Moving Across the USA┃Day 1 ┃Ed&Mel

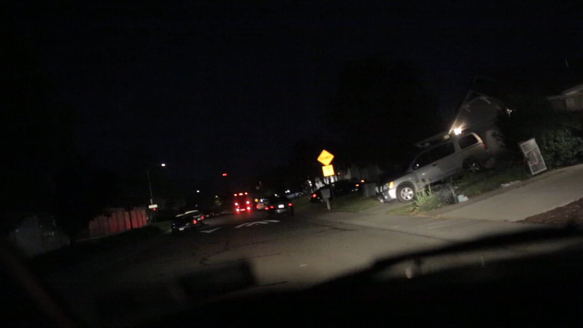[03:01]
Oh, I like Pretty Mama. There we are. There's the big rig, the budget. And the truck full of plants. Oh my goodness. The truck full of plants is hilarious. you're gonna see it. I'll definitely take footage, but wow. This is the beginning of a 42-hour drive.